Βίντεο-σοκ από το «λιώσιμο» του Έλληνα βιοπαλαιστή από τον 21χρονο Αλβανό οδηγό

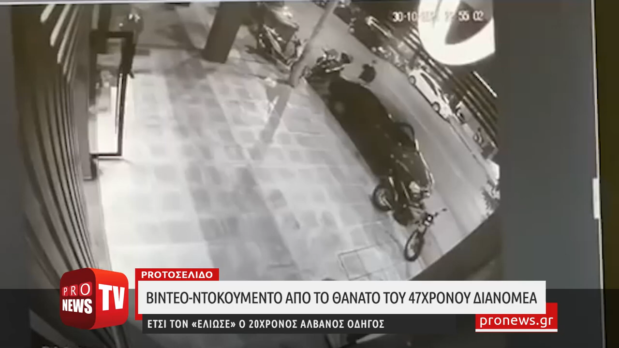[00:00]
Βίντεο σοκ από το τροχέο στη Θεσσαλονίκη τα ξημερώματα του Σαββάτου που στίχισε τη ζωή σε έναν 47χρονο διανομέα, είδε το φως της δημοσιότητας. Στο βίντεο ντοκουμέντου αποτυπώνεται η ηλικιώδης ταχύτητα με την οποία κινείται το αυτοκίνητο του 21χρονου Αλβανού οδηγού. Δευτερολεπτά αργότερα το όχημα συγκρούεται με το μηχανάκι του διανομέα, κόβοντας το νήμα της ζωής του. Στο βίντεο φαίνεται το μαύρο αυτοκίνητο να περνάει με μεγάλη ταχύτητα και στη συνέχεια τον κόσμο που βρίσκεται στο σημείο να τρέχει πανικόβλητος προς το μέρος όπου συνέβη το μοιραίο τροχέο.